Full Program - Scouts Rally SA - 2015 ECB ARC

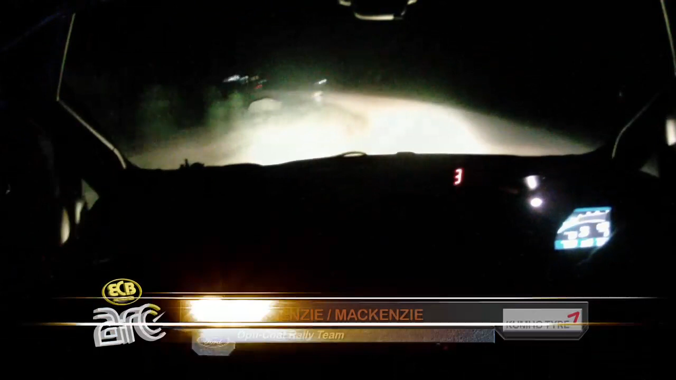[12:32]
She's tricky. I think we had some spectators running down there, just coming up to a bit of a junction. A few little cat's eyes sort of trying to judge where the corner was,
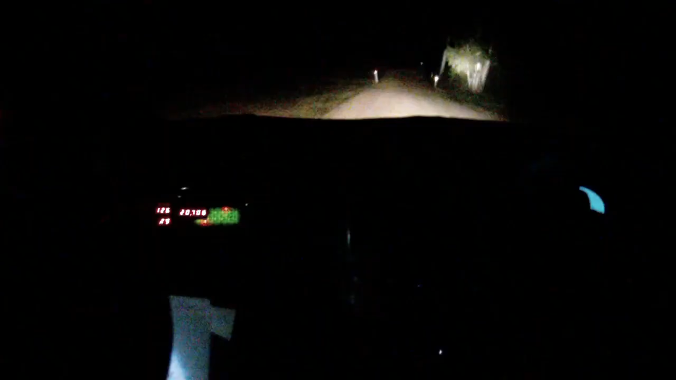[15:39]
The long repeat stage was a challenge for Harry Bates.
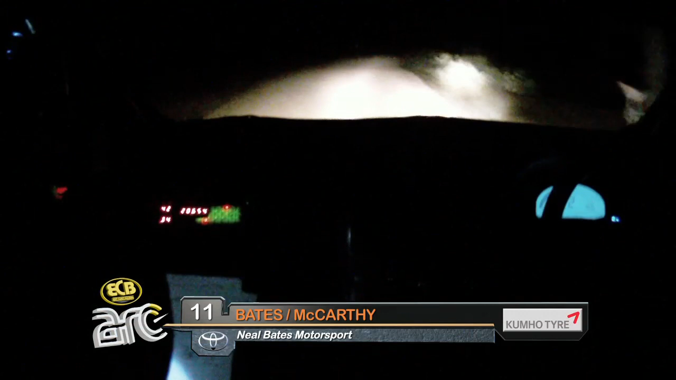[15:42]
First time rallying under lights. That was when the spots were working. It did suit the Repco team, though.